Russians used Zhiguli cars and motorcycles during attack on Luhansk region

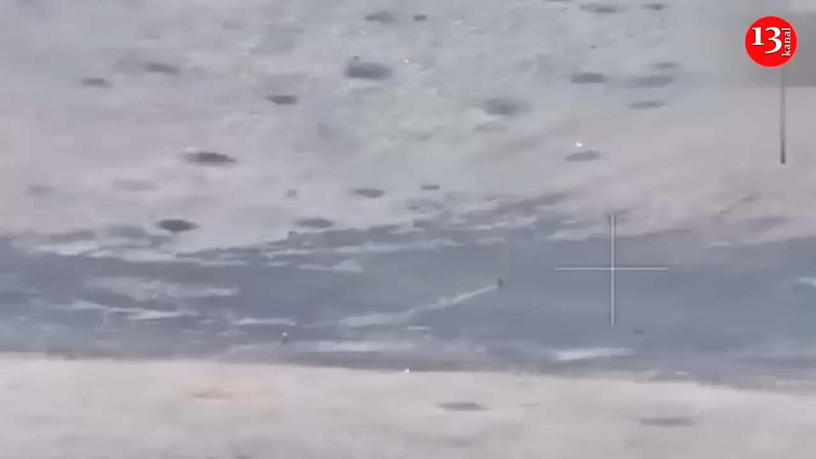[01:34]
During the work of one of the aerial reconnaissance units in the Urozenoy area,
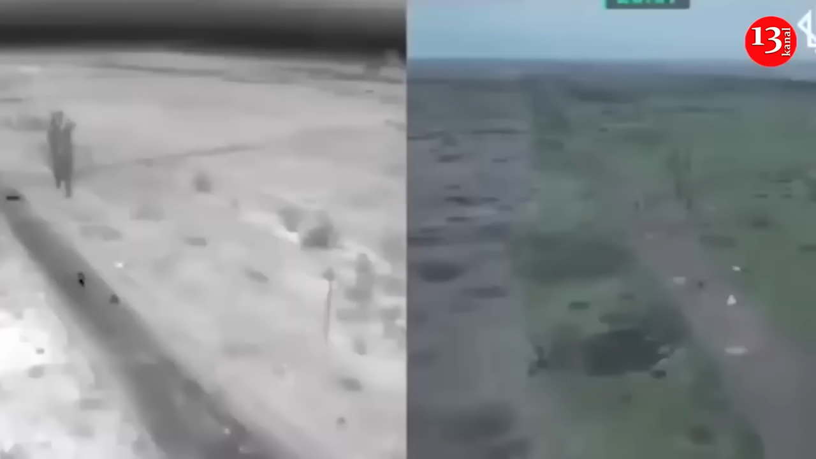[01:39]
UAV operators noticed a Russian soldier who was approaching
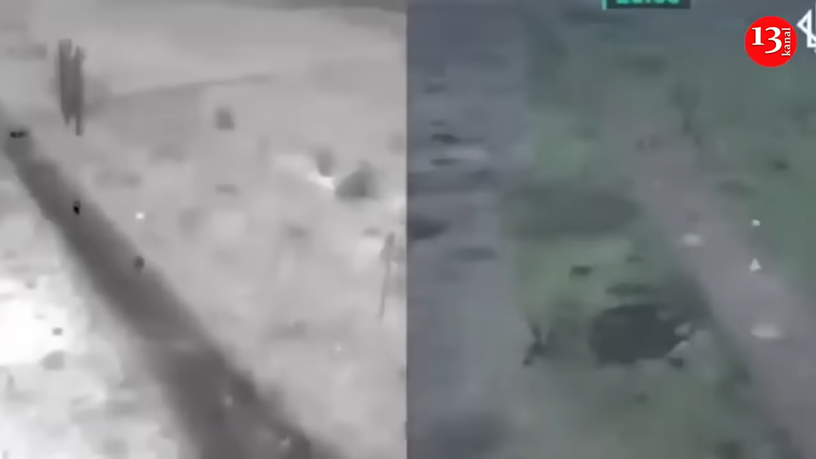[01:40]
Ukrainian positions on a moped and then tried to quietly approach closer and conduct reconnaissance, the National Guard said.